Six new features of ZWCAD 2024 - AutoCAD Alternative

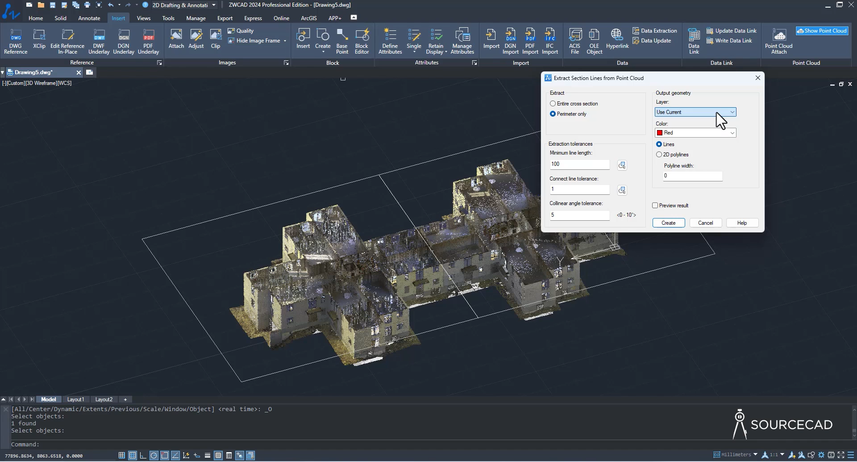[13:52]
All right. So with that, I'll select create. And before I do that, here is a layer option. So if you have created a new layer, you can put it directly on it using this option. I'll leave it at default, which will put it on zero layer. So create and we are done. So here we have the lines that are created. Now you can use these lines while to create your drawing.
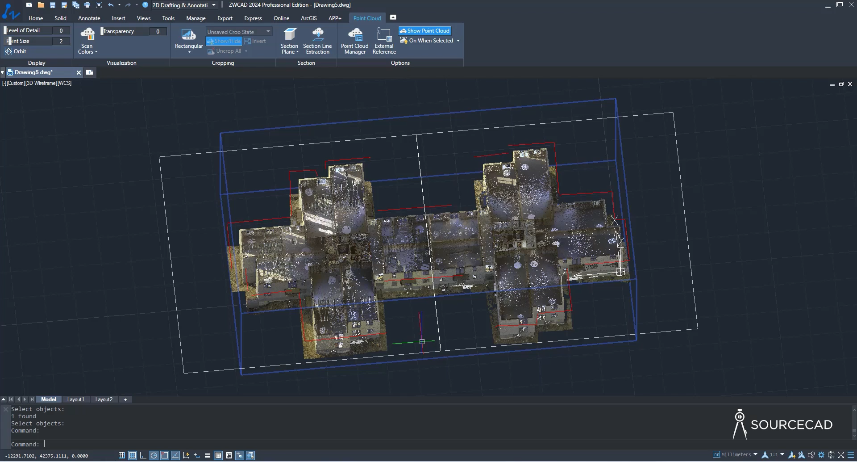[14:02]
And if you want to hide this point cloud data. Now you can do that using this option, show point cloud, uncheck, and it's hidden. Not only that, you can also, let me just move it back to the original. And now I'll go to this point cloud manager here. You can also hide it, select it. It's going to show the point cloud, which we have. You can uncheck this to hide it.